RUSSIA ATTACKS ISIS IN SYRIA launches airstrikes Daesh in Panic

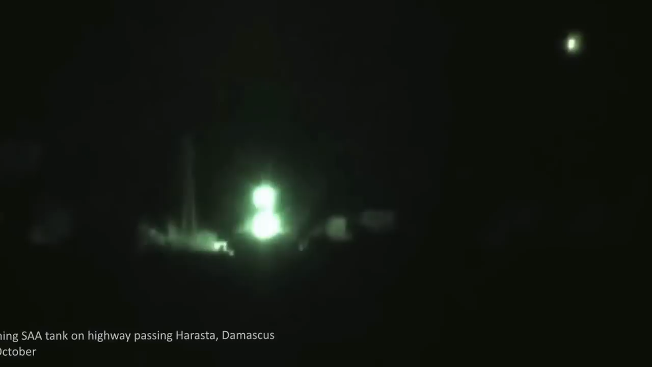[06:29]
25/10/2015 احتراق دبابي تابع للنظام على الاستراد الدولي من اطراف مدينة حرستة